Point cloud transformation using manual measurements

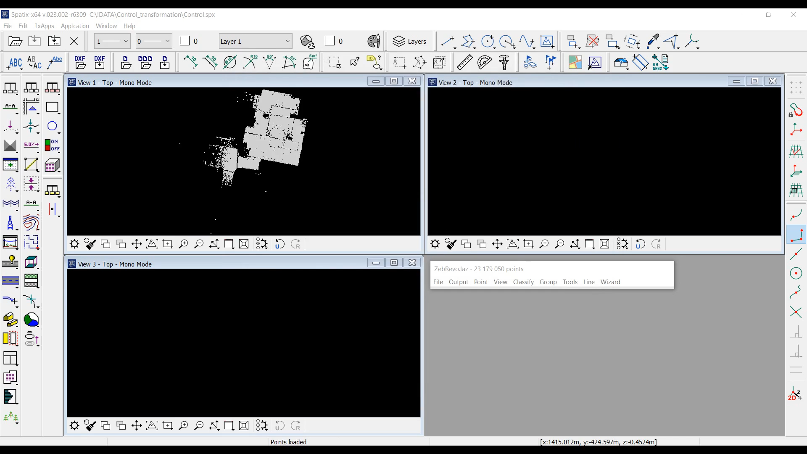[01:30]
Firstly, I will get rid of ceiling to
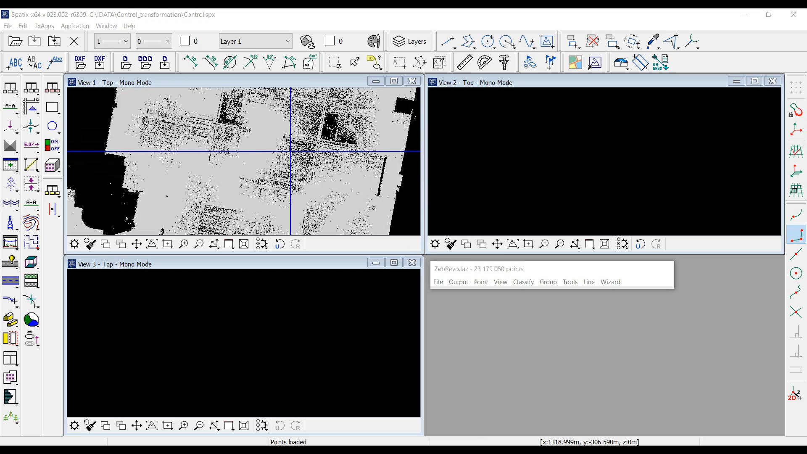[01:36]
see objects close to floor more clearly. For that, I just create a vertical section and classify top data into a separate class.
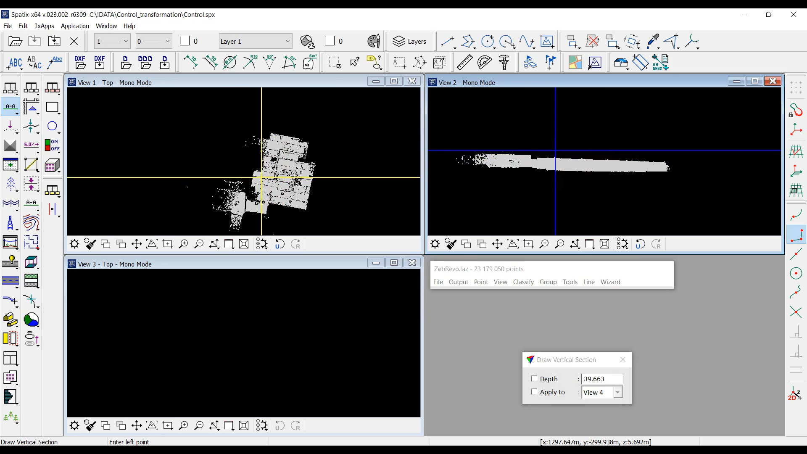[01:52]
I will use clipper tool like this.
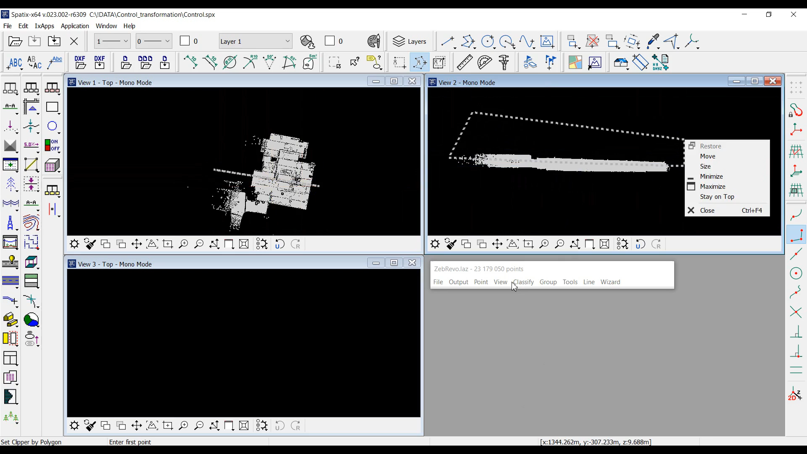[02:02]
And classify data inside fence. Let it be class building roof, for example.
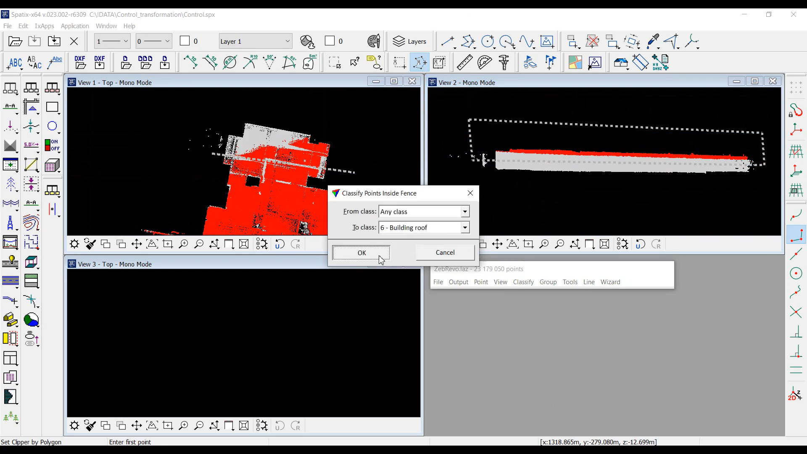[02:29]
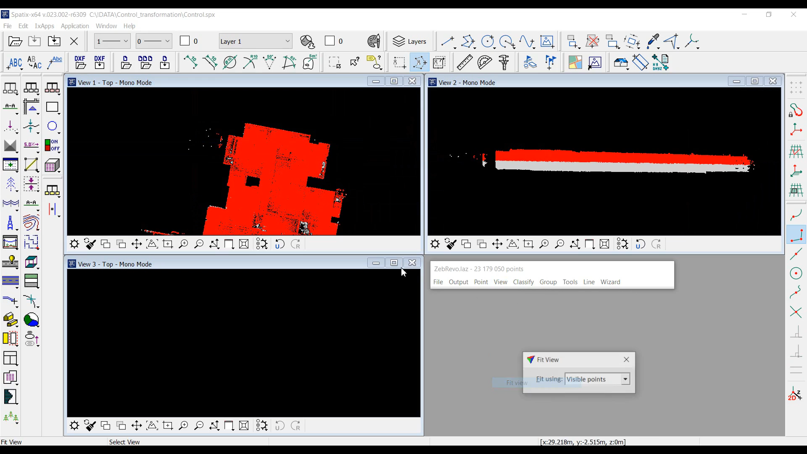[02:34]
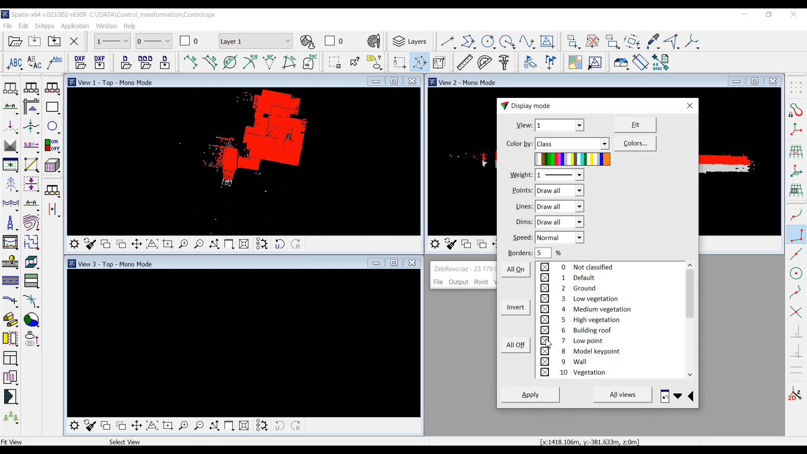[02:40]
Now, I can turn off class building roof. And see objects close to floor.
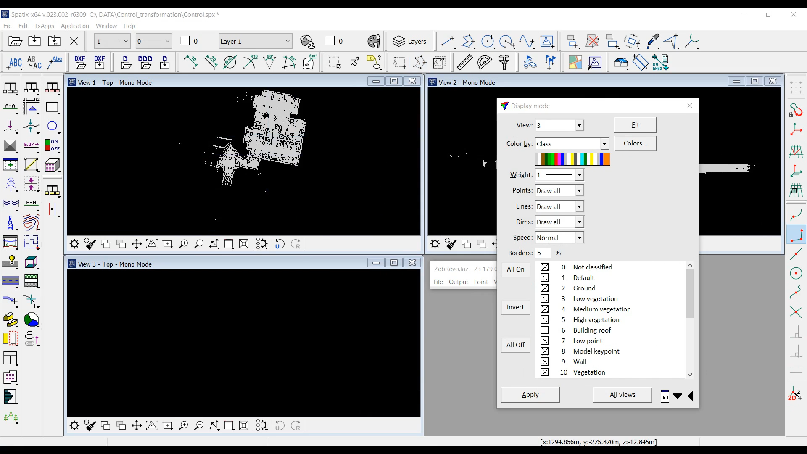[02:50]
To attach my draft, I use raster reference manager. And fit the attached raster to the view 3. Then, I run fit using targets tools in Tarascan to start measuring. I select manual entry method.
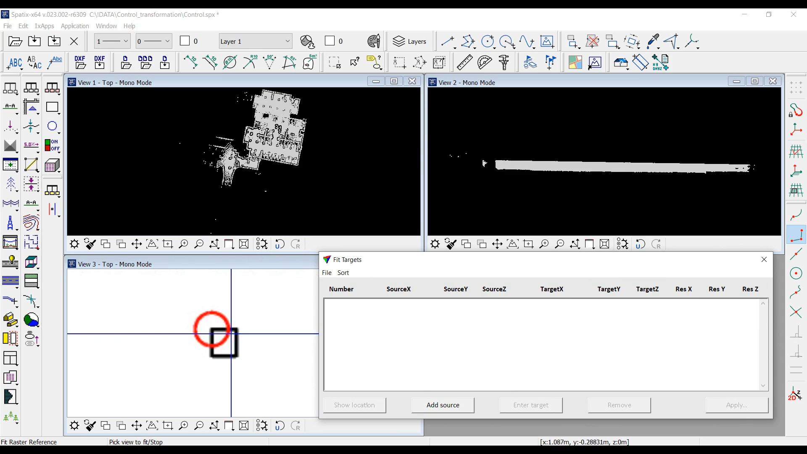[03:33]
I need to find the location of control points in the point cloud.
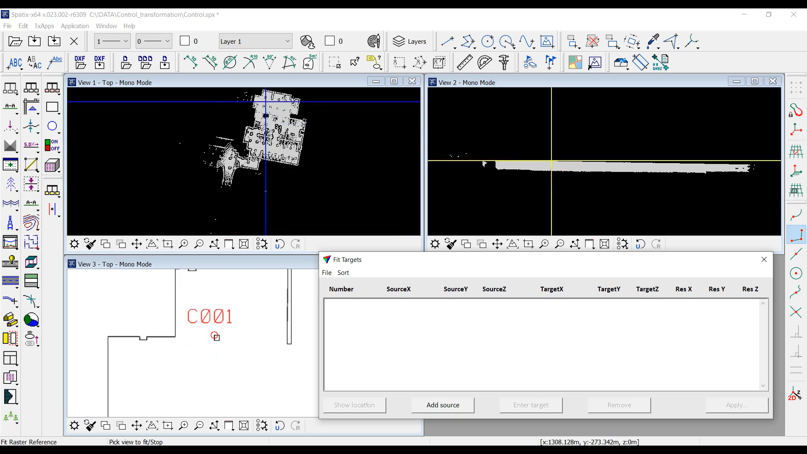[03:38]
The first point is here, this corner. And to specify right 3D position, I need to make a vertical section with the accurate center line. Like this. Then, I click add source button.
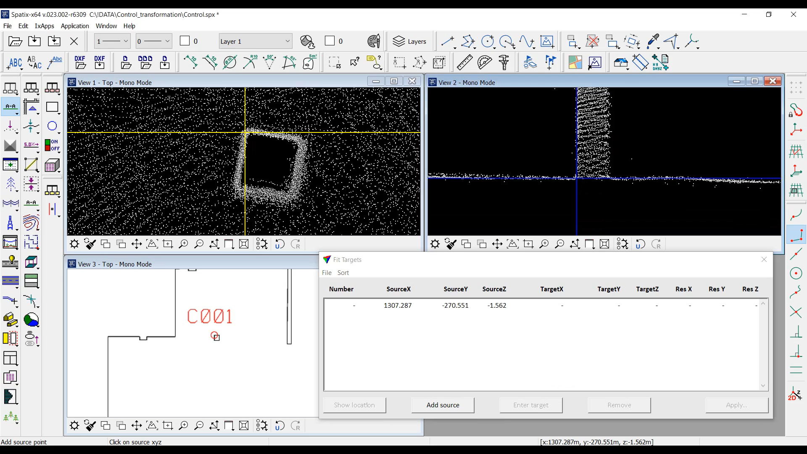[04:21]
And enter data point on the floor level. It's here. You can see that measurement was added to the list. And I continue to measure the
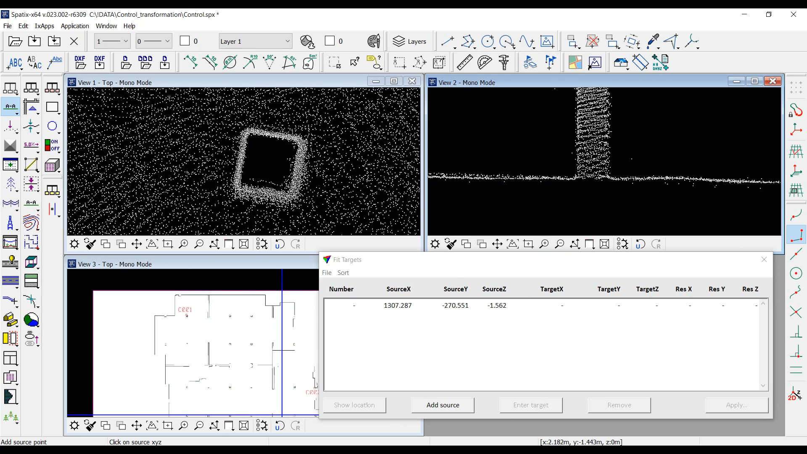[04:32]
remaining points in the same way. Point number 2. So, here I create vertical section. Click add source.
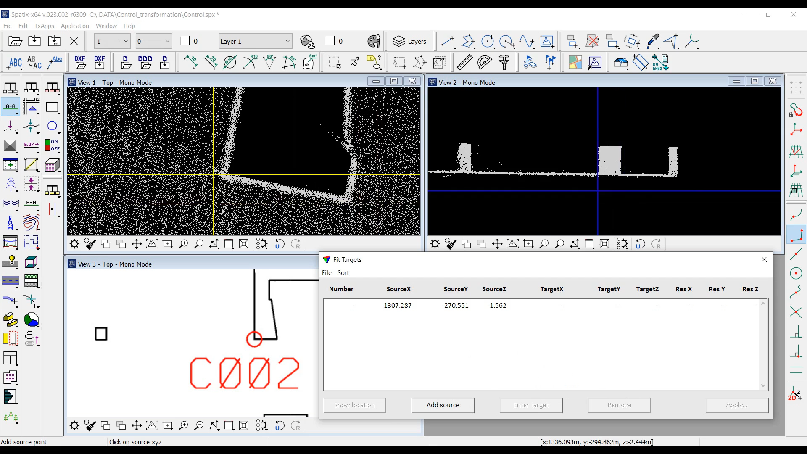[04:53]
And enter right position.
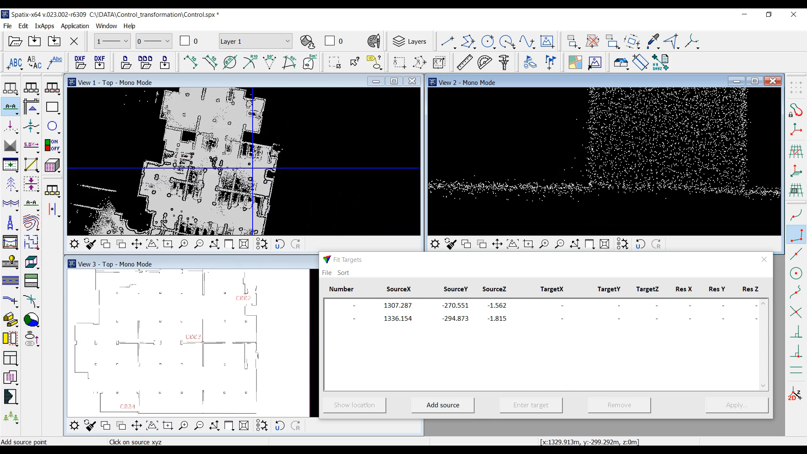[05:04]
Third point. Third point. Third point.
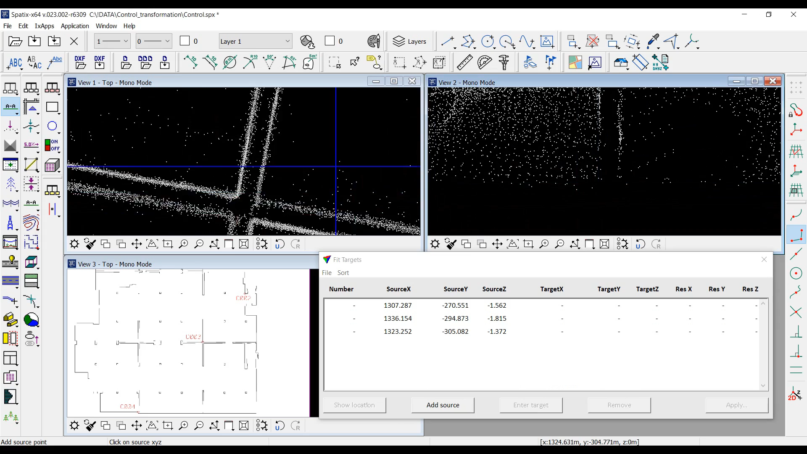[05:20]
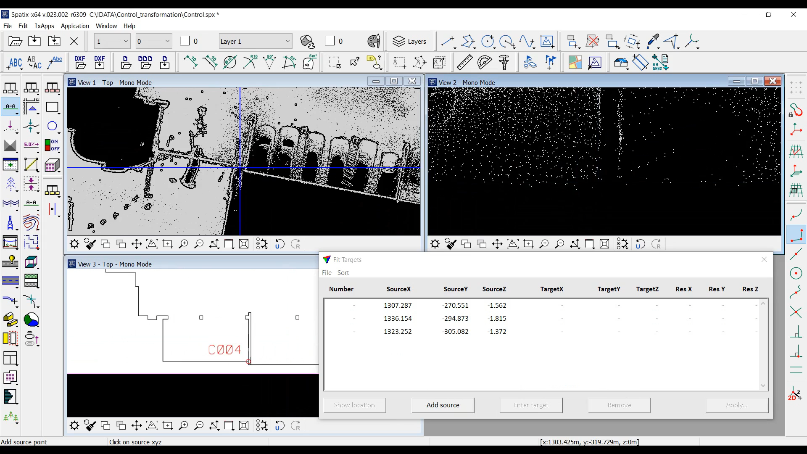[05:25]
Third point. Third point. Third point.